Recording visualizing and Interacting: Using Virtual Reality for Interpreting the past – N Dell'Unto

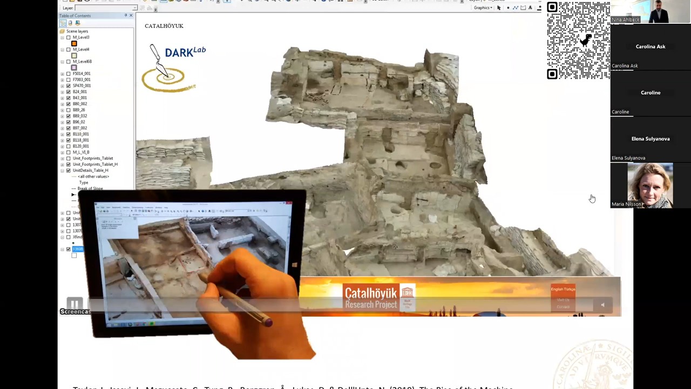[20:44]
It's an old case study that we developed, but it was particularly fascinating, the fact that in the field, we could really, I mean, with the tablet in our hands, to see every single building.
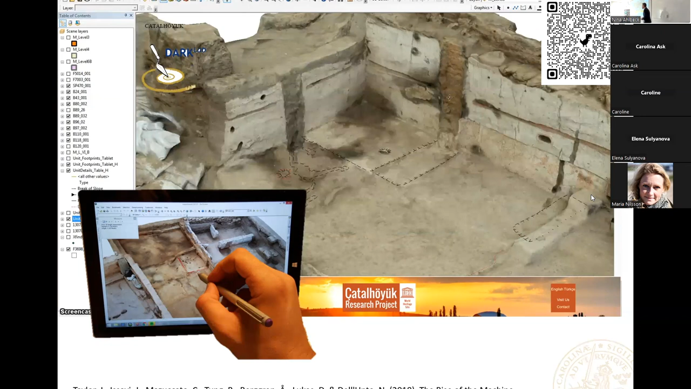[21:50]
And this was not always the possibility to see them all together. Actually, I would say almost impossible. So for us, it was really incredible to say, wow, we can actually, and also the osteologists as well, because these are all burials. You know, they could do their job in 3D, georeferencing the model, then deposited them in the archive. And then at the end of the day, we just drag and drop, and we see all this, you know,
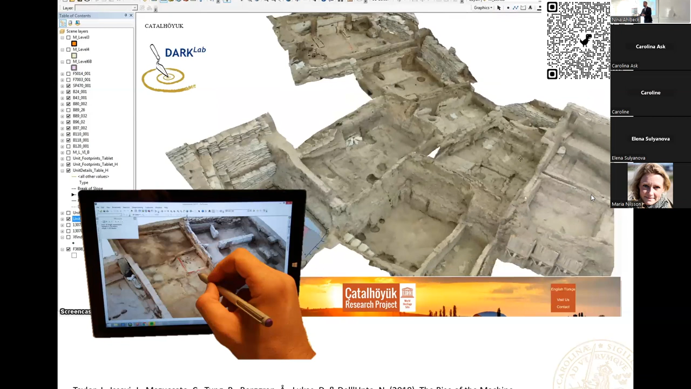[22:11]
all the individuals, all the analysis, all the paintings, everything in one shot. So,
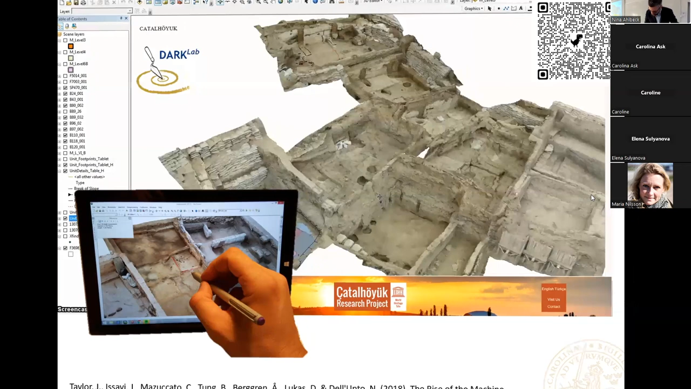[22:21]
but that's also a movie. Yes, it's going automatically. I showed this very many times in this slide, but I like this. It was a fantastic result for us. So 2015, I was there. And actually we were excavating, a team was excavating this building, the 131. And in archaeology, it's very granular.
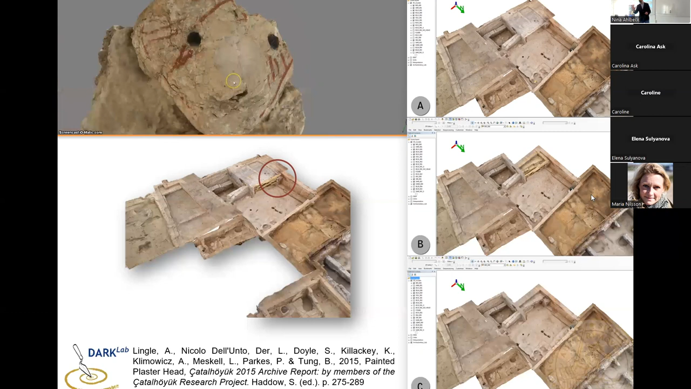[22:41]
So, but a wall usually is characterized by two contexts, the bricks and the mortar, and then they make a feature. So they were removing this wall for progressing. And on the bottom, it came out a big piece of clay with some small red ochre. Now, this was sent to the conservation lab. And it came out a fantastic head, the one with obsidian eyes, really beautiful, with several layers of conservation done at that time.
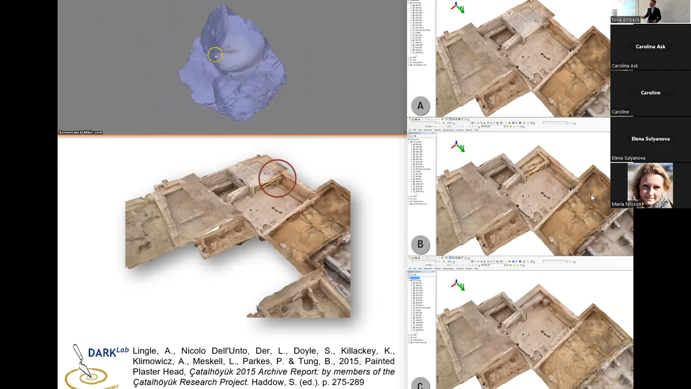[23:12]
And so the big question was where it was, because it was not easy to find. I mean, yes, in the wall, but the wall is big, and it was already on the bottom. So it was particularly interesting because just
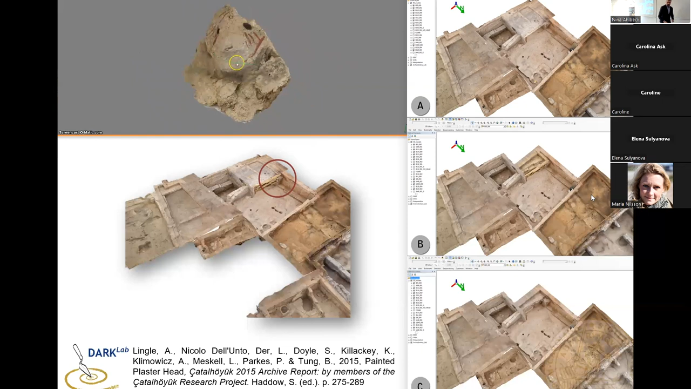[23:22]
using the 3D models georeference in the GIS system, it was possible, actually, to see all models and to find them.
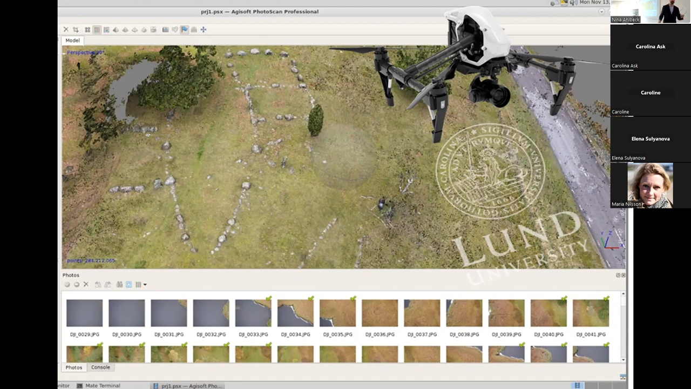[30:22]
We have a lot of projects with them, and it's extremely interesting, especially considering the sort of sensors that you can actually have nowadays.